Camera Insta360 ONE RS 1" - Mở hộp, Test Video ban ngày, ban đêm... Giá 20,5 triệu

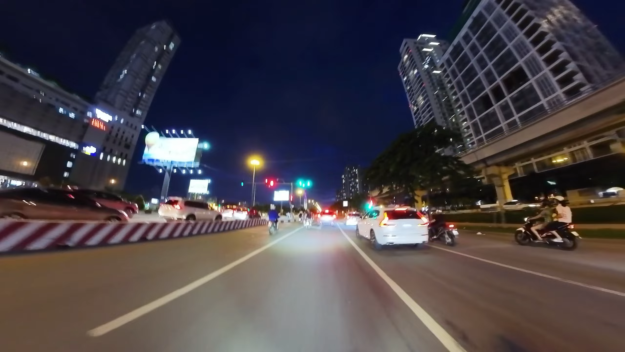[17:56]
Những nơi có trương tương phản nhiều, ánh sáng nhiều, thì cái cảm biến này nó mới phát huy được tác dụng.
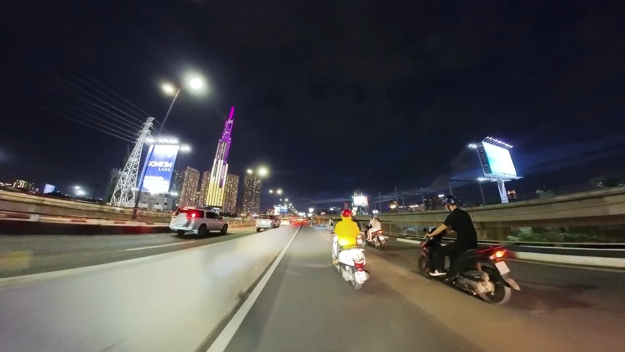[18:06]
Còn nếu giữa trưa nắng mà các bạn bước ra ngoài đường ấy, thì quay thì nó không có tác dụng nhiều lắm đâu.
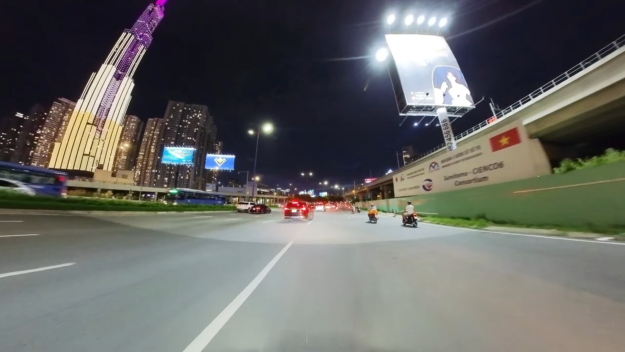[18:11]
Cho nên là mặc dù là cái giá tiền nó gấp đôi, nhưng chất lượng hình ảnh của nó không có nghĩa là nó phải gấp đôi. Nó chỉ nhỉnh hơn một chút thôi.
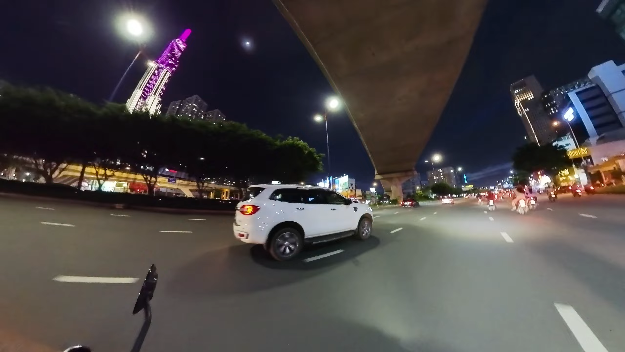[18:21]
Và đặc biệt là khi mà thời tiết khắc nghiệt, khi tối, khi sương mù, khi này kia, khi ngược sáng, đó, bình minh hoàng hôn,
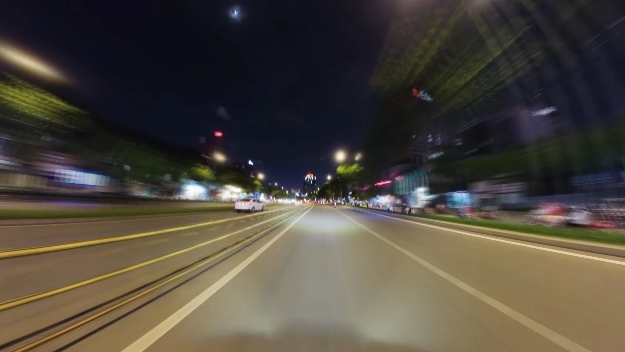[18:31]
thì nó sẽ phát huy cho các bạn thấy là cái cảm biến 1 inch nó lợi hại như thế nào. Vâng, trời đang tối dần. Trời đang tối dần và bây giờ là đen thui luôn rồi.
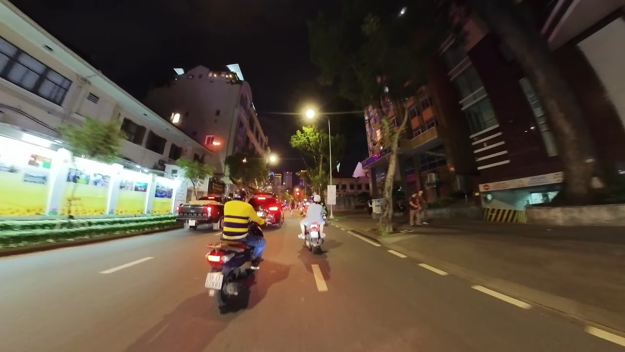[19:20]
Đây là đường Đồng Khởi, con đường đẹp nhất và đắt giá nhất ở thành phố Hồ Chí Minh.
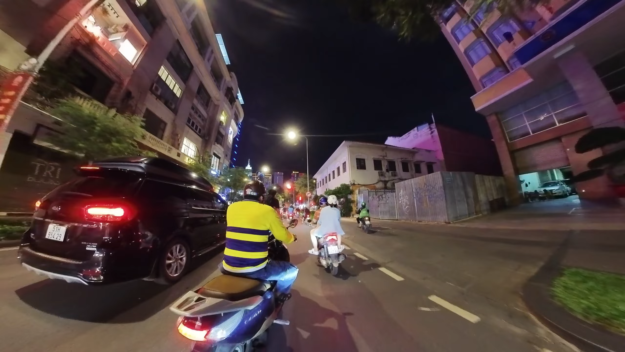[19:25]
Đó, thì ngày nào tôi cũng đi làm ngang đường này.
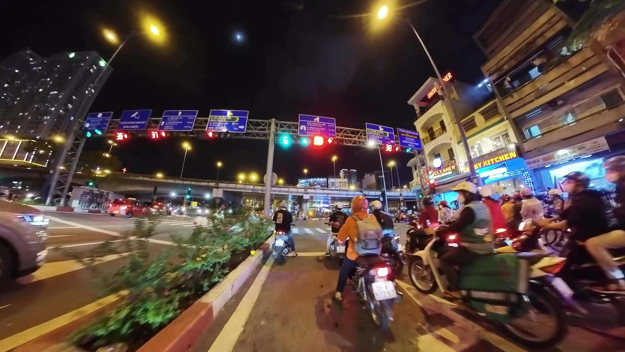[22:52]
Ở cái góc nhìn này là cũng hơi nội suy lên một chút rồi đó. Quá tuyệt vời. Vâng, trời thì tối thui rồi. Đây là đại lộ Đông Tây. Đó, hướng đang đi về hướng Tây ấy.